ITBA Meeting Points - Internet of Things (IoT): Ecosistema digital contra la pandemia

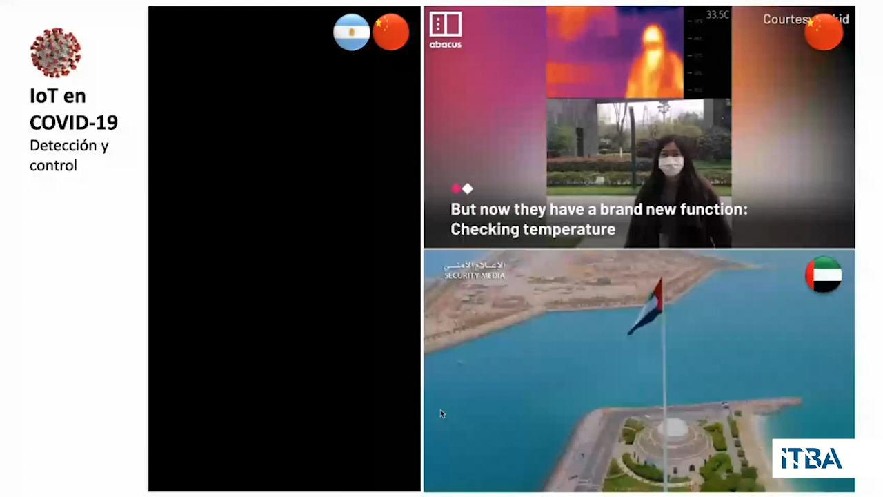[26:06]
soluciones en las cuales es la policía está aportando unos anteojos
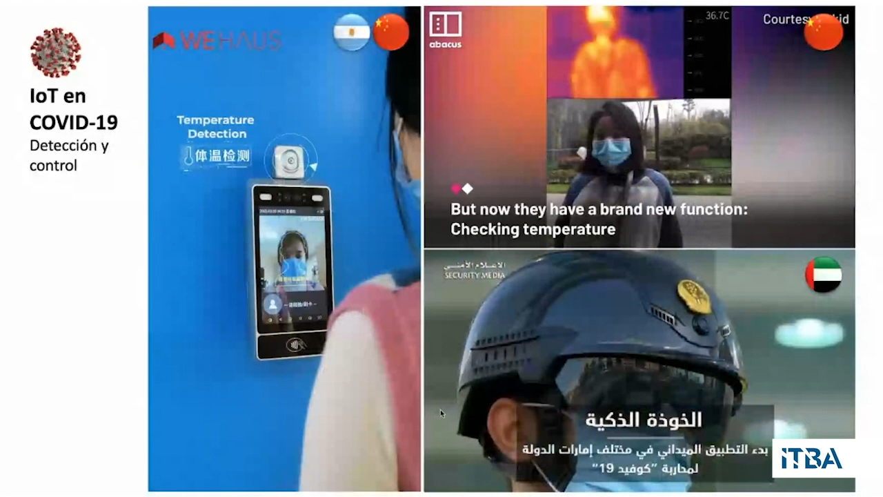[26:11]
que permiten a través de Video Analytics monitorear los parámetros de temperatura de las transeutes, de las personas que se van desplazando y tomar decisiones en el momento,